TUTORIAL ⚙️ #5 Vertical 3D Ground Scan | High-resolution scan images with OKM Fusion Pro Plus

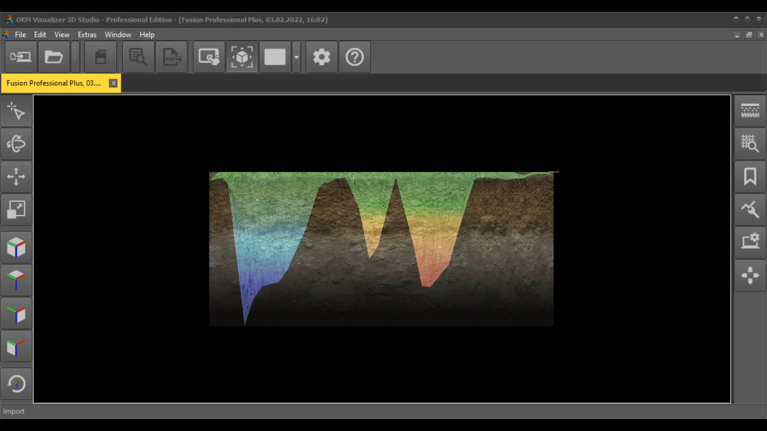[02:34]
you can scale and rotate your scan image in visualizer 3d studio to determine the position size and depth of your detected treasures